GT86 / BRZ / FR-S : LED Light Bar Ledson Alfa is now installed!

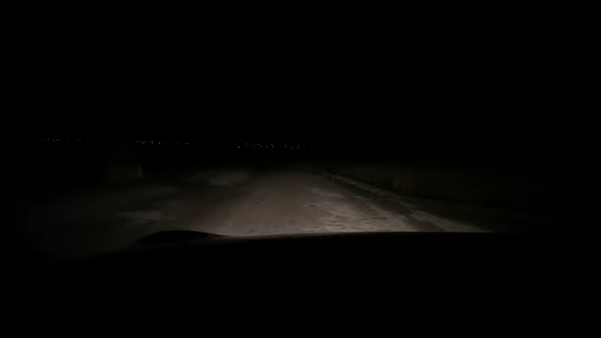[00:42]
So this is the before, this is not a pitch black road, I got a bunch of lights around me and a train station behind me etc. So this is the darkest road closest to me and I don't complain about the original lights on these cars. This is the standard and this is the high beam, but it looks way weaker on camera.
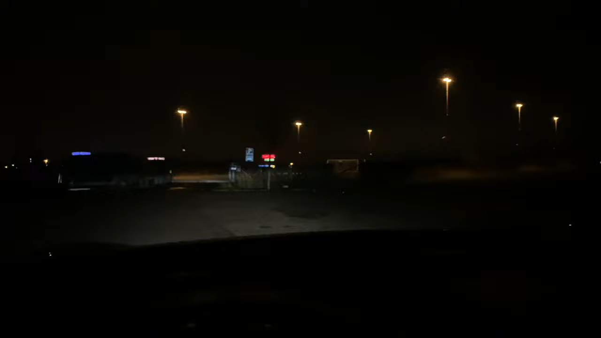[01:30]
And now I'm back again at the same place, as I said it's not the darkest place in the world, but let's see the difference now with my new LED bar. From what I've seen so far, I'm really, really happy with it. So yeah, it doesn't go, I noticed that before, it doesn't go as wide as I wanted to, the original high beam goes wider, but this LED bar goes way longer and higher.
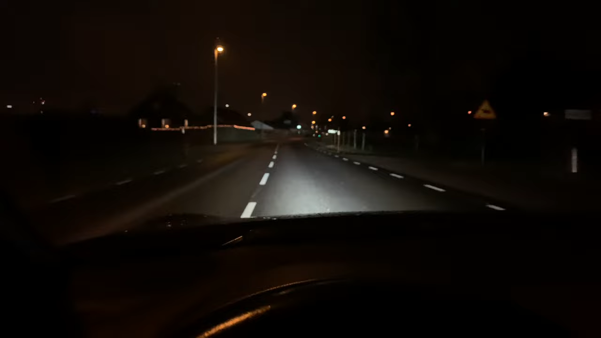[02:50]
All the signs, I almost get blinded by all the signs. So yeah, I'm really happy that I did this mod.
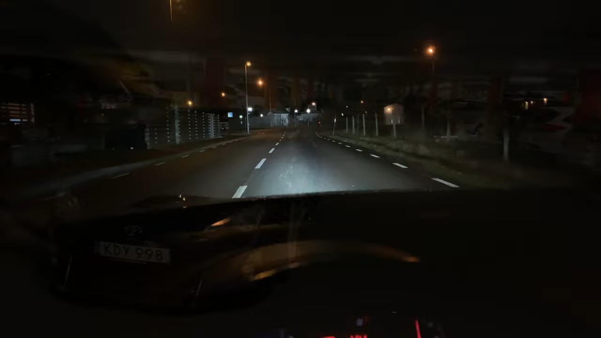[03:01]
Yes, my car is very dirty, but it's winter, I'm going to clean it tomorrow or something.